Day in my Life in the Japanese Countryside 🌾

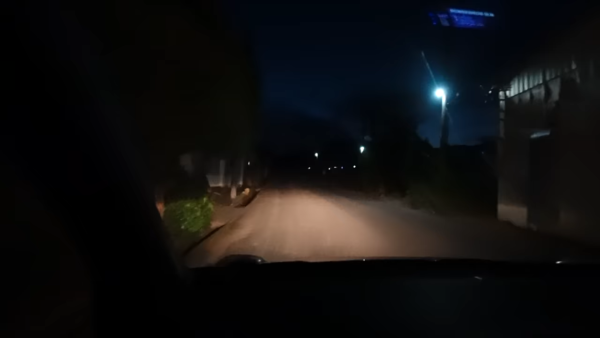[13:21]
we're almost there as you can see it's gotten very dark we're on some sketchy side roads but apparently we're coming up to it pretty soon now so it looks around here somewhere maybe yeah there's some civilization up there might be in there three minutes
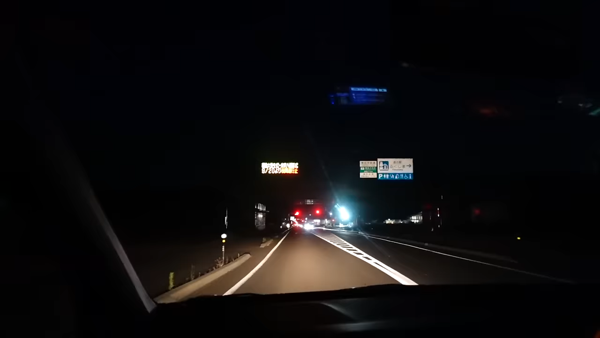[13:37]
this is the next oh there it is oh it was the lights in the distance it is it's what we could see i think i can go in here it's good they still got
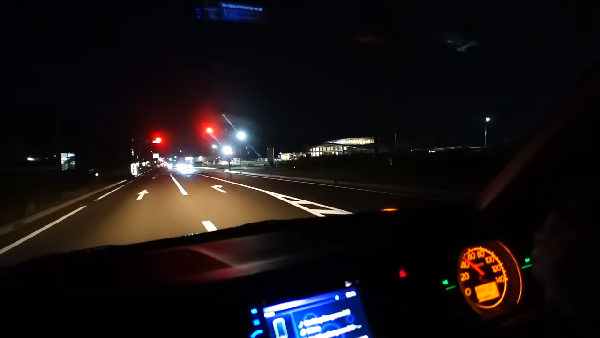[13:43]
some lights on i don't think it'll be open but it's a little lit up that's a huge michinaki yeah wow wow that's massive there we go my guess is it'll be out here it's like out there somewhere so we'll go in it